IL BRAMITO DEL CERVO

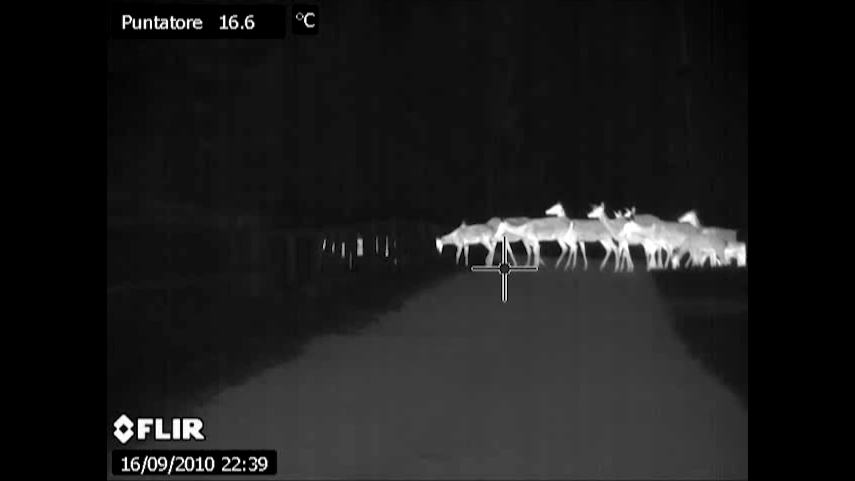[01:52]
On screen: spot 16.6°C
rende anche questi scorci di vita del cervo molto suggestivi perché li vediamo nei momenti più intimi e quando il cervo si sente al riparo dei nostri sguardi.